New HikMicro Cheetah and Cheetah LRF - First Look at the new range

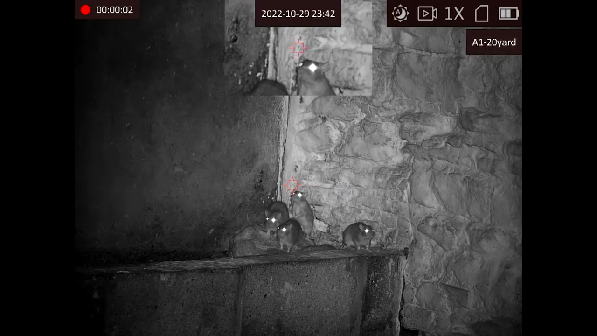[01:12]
This is a smart IR so the scope actually adjusts
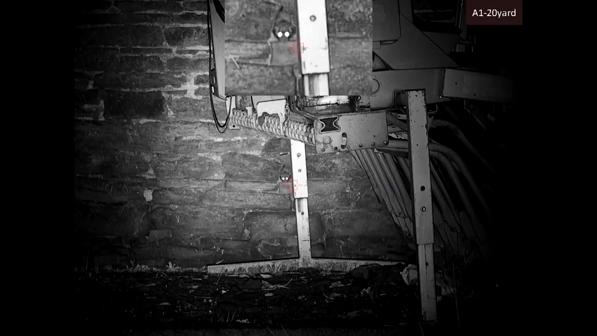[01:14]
the amount of IR it's required depending on the range and depending on ambient light conditions so it always delivers the best quality image. Traditionally it is like a standard rifle scope.